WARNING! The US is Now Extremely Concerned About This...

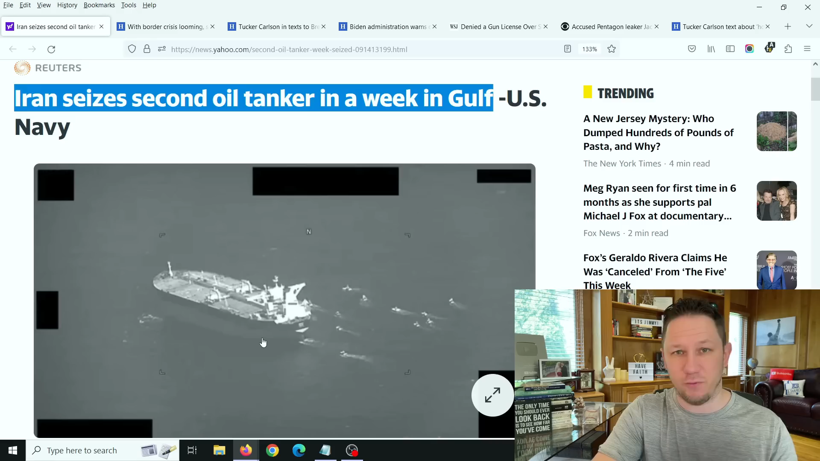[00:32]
You can see the picture here, how large this is. And these are these small little boats here, and this is a massive, massive oil tanker. And this is where it gets really concerning here.